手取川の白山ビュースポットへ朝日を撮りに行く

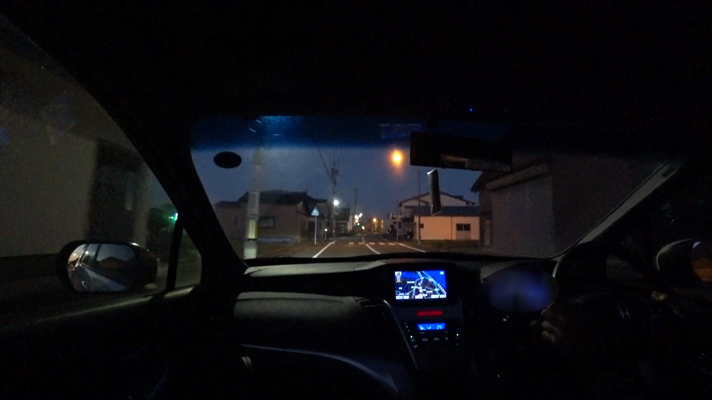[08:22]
そろそろ三河駅かなーあ、ここ駅だねーここ左行くと三河駅ですねー三河駅も綺麗になったよなー
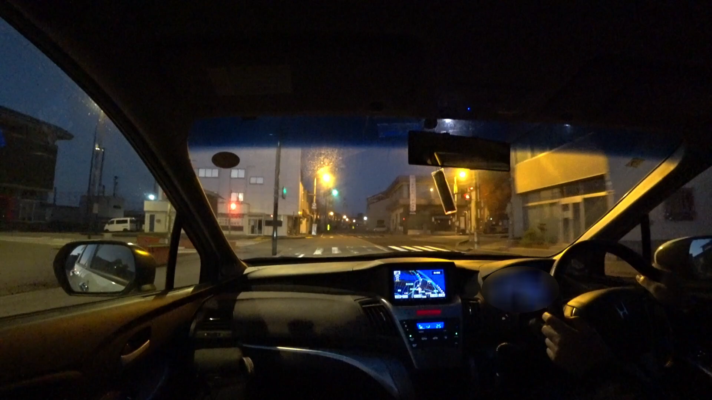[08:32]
自分学生の頃は結構なんか伝えた感じの駅だったんですけどねー今見たら綺麗になってるなーそろそろ手取り側ですねーそろそろ
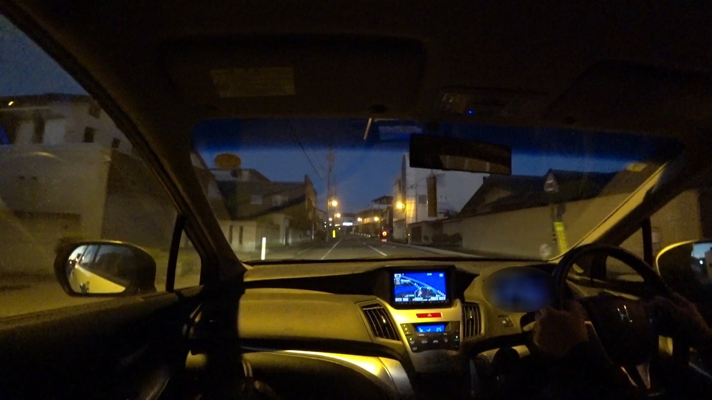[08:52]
手取り側ですねー
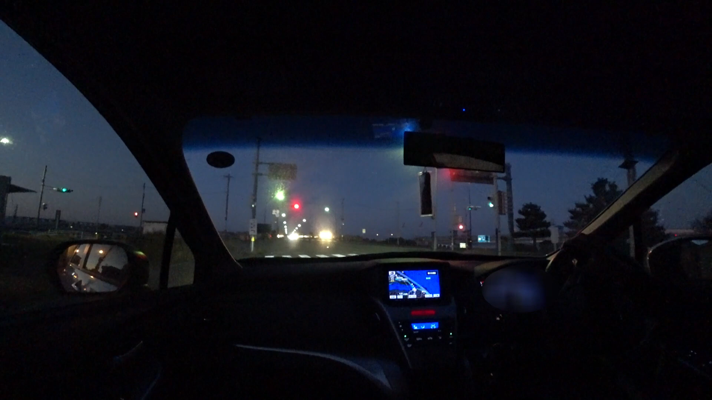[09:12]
で、前のその橋が三河駅って橋なんですけど前はその上にもビュースポットあったんですよねー橋の真ん中あたりにビュースポットがあって
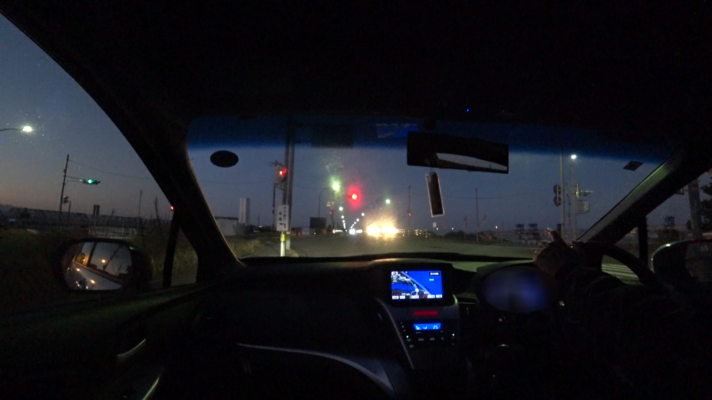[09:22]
撮影できたんですが今も撮れるかー今も撮れるなー歩行者側が大丈夫なんですねーこの作品ができたんでーもしかしたら撮れないのかなーと思ったんだけどそっちの中入ればいけるのかー撮れそうだねー
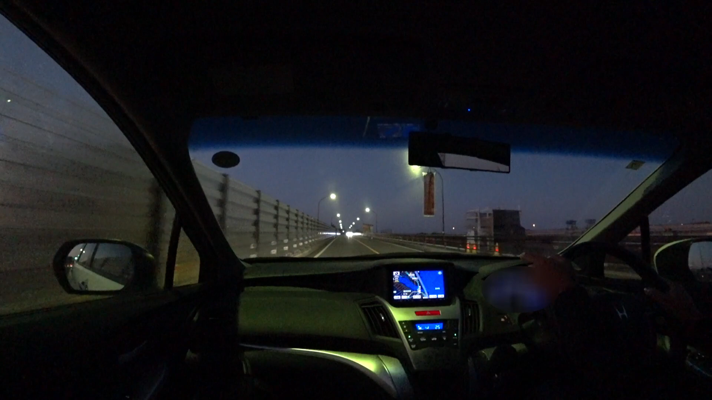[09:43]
そっち側もちょっと行ってみようかなーそっち側に入ればーまあタイミングが合えばねー電車と朝日と白山みたいな感じで撮れるんじゃないかなーと思うんですけどここここにパーキングがあるんでパーキングに入りましょう